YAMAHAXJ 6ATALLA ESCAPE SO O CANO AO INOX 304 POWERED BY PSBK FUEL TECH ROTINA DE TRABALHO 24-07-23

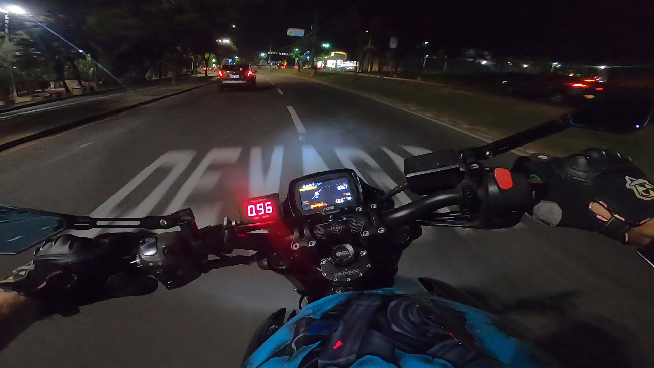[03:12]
Supermercado aqui no Summer Pau. Summer Ball. É logo ali.
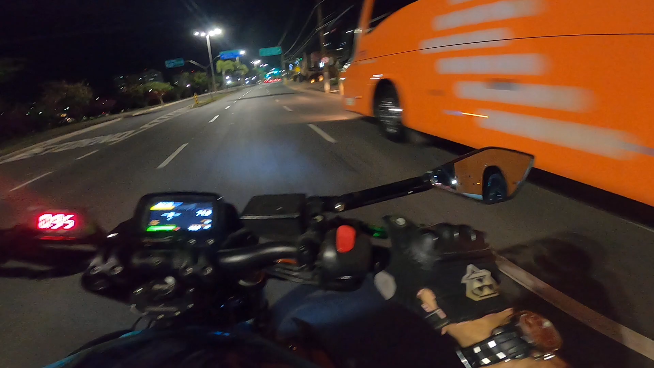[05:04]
de brincadeira, mano. Olha o cachorrão branco, caramba.
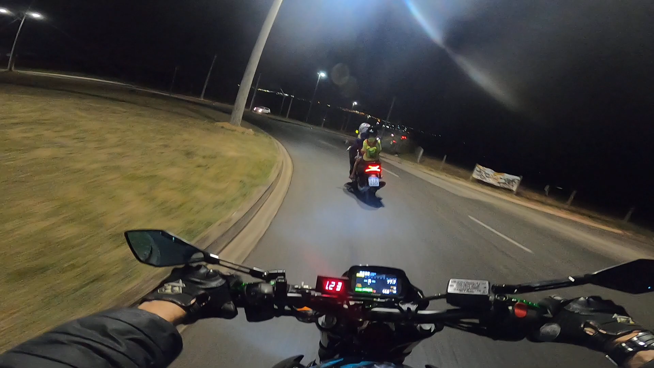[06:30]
Chegando em casa, graças a Deus.